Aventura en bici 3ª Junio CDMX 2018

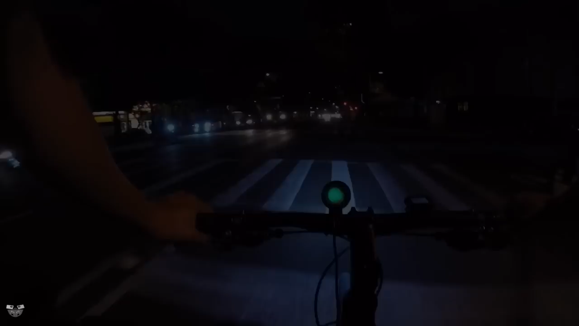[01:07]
Y es un señor, ¿eh? Bueno, los consejos que te puedo dar cuando circules en eje central. Ten mucho cuidado, sobre todo. Respeta los espacios del trole. El trolebús es muy buena onda. Los choferes han tenido capacitación y son buena onda. Han tenido capacitación para sensibilización con el ciclista.
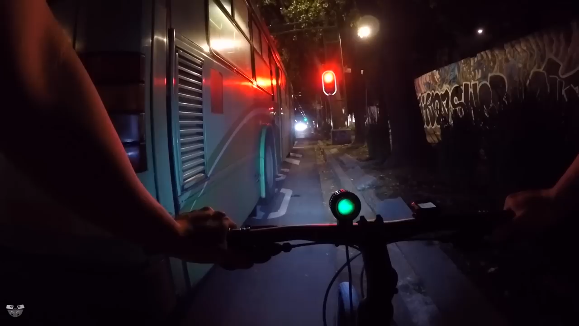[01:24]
Entonces, te la puedes llevar tranquila. A mí me gusta irlos dejando pasar. En otras veces, cuando ya van llegar a una estación, pues los rebaso. Porque conozco sus tiempos. ¿Qué onda, muchachos? ¿Están perdidos o qué?
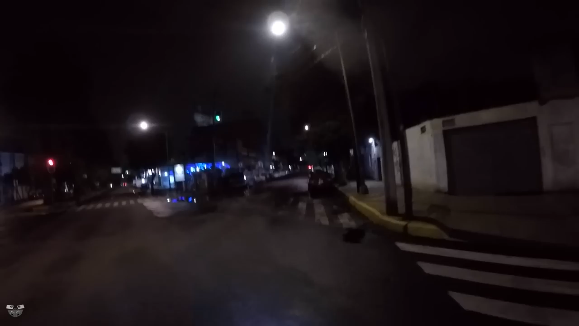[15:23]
Es mejor que veamos que el automovilista frena y que no tiene ningún problema para frenar.
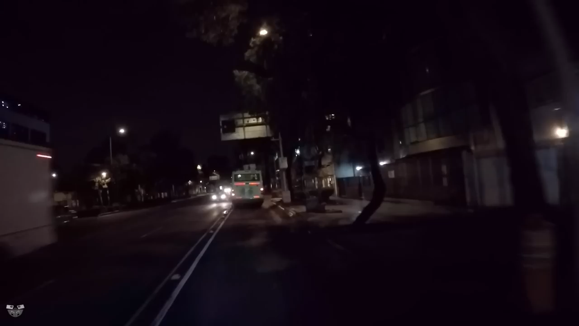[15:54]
La ciudad está como si nada. ¡Órale! Bueno, chicos, vamos pedaleando en viernes, 1 de la mañana.
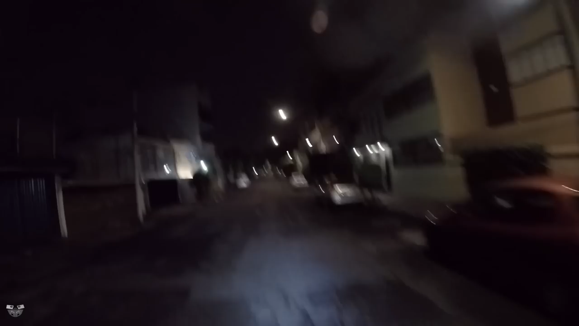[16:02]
tengan mucho cuidado cuando vayan pedaleando en un día así y estas horas. Lo que yo les recomiendo siempre es tomar avenidas secundarias para evitar tomar avenidas principales, ya que pues ahí van más los borrachines y agarran la pata y le meten pata al vehículo para ir como loquillos. Entonces tengan cuidado.
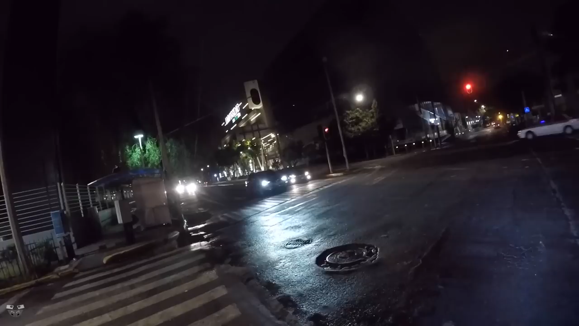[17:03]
Nosotros venimos sobre una calle secundaria, entonces eso nos complica la vía. No olviden estar vigilando los coches que vienen atrás de ustedes para ver sus movimientos. Nunca sabes quién viene borracho. Igual, cuando cruces una avenida principal, espérate, frénate tantito.
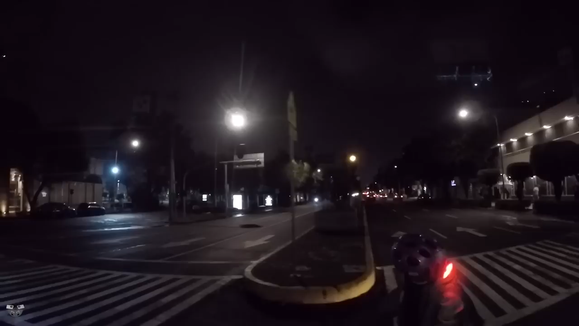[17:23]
¿Ves quién viene? Vienen demasiados coches. Bueno, vienen dos. Pero más vale que no te avientes. Ahora sí, después del taxi, nos aventamos. Es una parte importante a la hora de circular en avenidas principales y con intersecciones de cruces de avenidas,
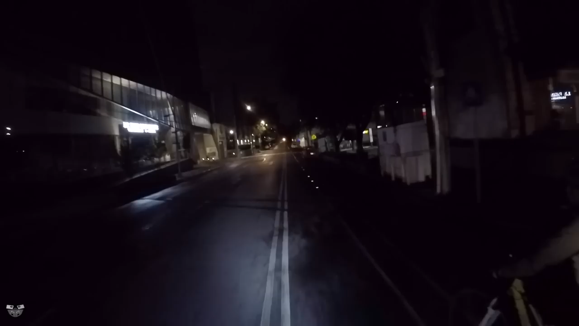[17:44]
pues que no son grandes, para evitar un choque en T o un accidente grave. Fíjense que pedaleando en madrugada te puedes sentir seguro, menos cuando ves un coche así sin placa trasera. Qué miedo, muchachos, eso sí que da miedo.